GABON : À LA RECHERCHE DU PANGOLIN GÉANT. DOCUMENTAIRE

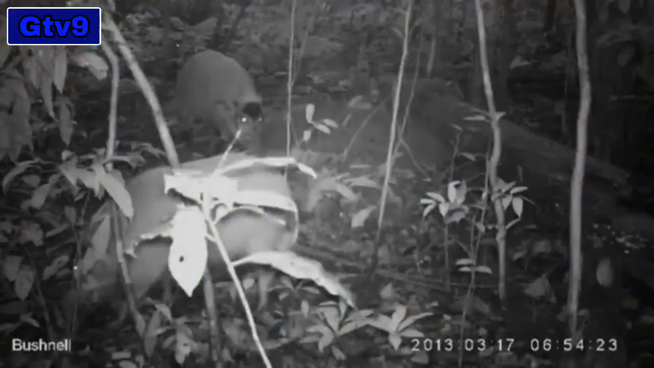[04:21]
Voici les premières images dévoilées par les caméras. On y voit la faune des monts de cristal avec en point d'orgue le pangolin géant.
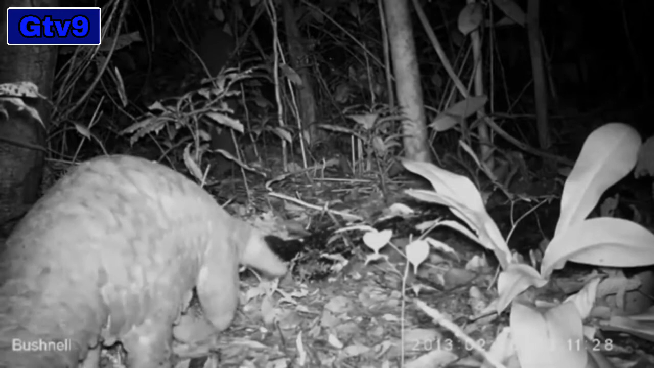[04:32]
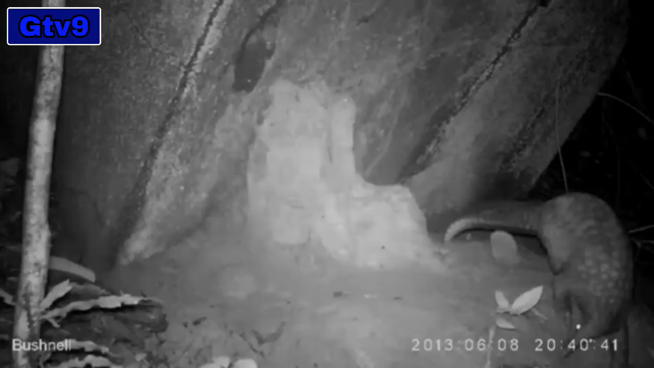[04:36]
Quelques secondes seulement, mais des secondes qui valent de l'or. Sur le plan scientifique et animalier, c'est formidable.